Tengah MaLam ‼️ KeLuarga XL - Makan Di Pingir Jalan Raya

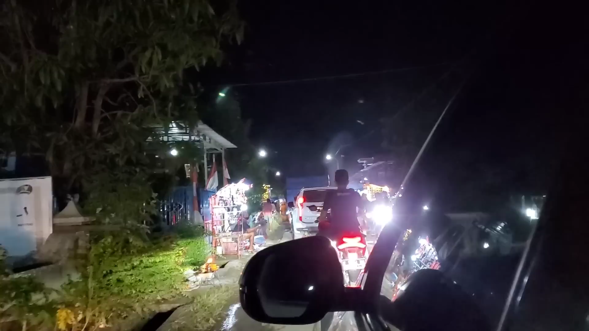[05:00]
Macetnya Masya Allah sekali, panjang banget, dan kita dialihkan ke jalan desa.
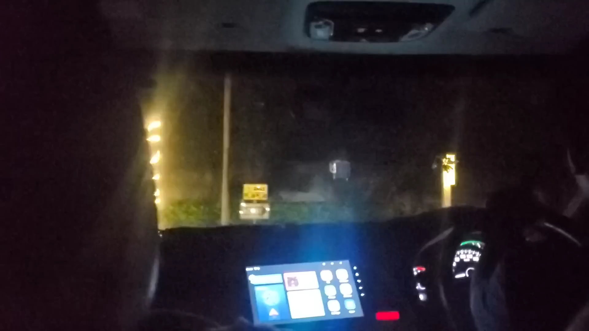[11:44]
Nah, kita udah sampai lobi ya. Kita cari tempat parkir dulu ya teman-teman. Teman-teman bisa lihat ini udah malam karena kita memang sampai sini sekitar jam 2-an.